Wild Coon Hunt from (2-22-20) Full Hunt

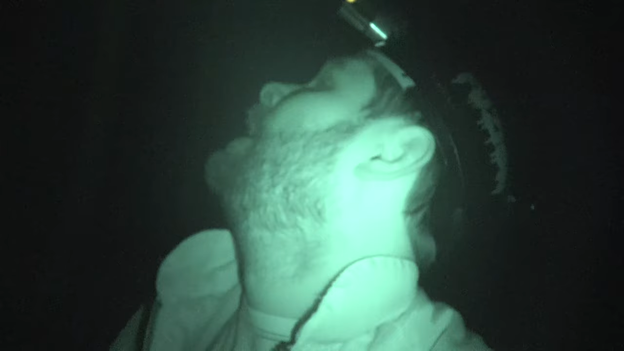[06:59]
I can see her straight up and down. Here she is.
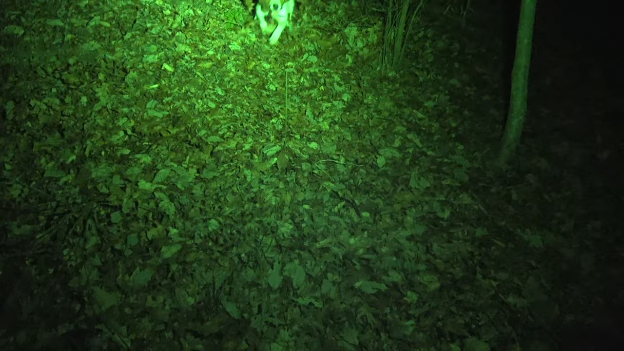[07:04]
What have you got going on, Mae? You see a coon tree?
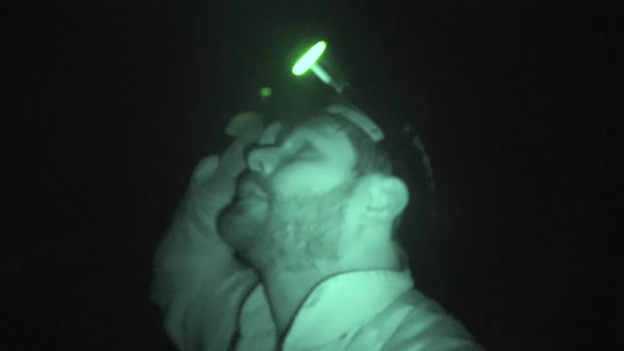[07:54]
I can see the whole tree. It's got to be on the inside. I'm parked down on the road. I'm going to get her and get out of here.